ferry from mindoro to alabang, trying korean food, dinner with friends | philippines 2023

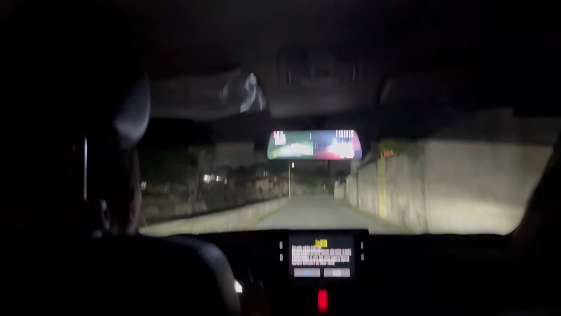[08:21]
Bakit hindi naman umulan dito? 5 kilometers tagad to. Tuyo yung daan.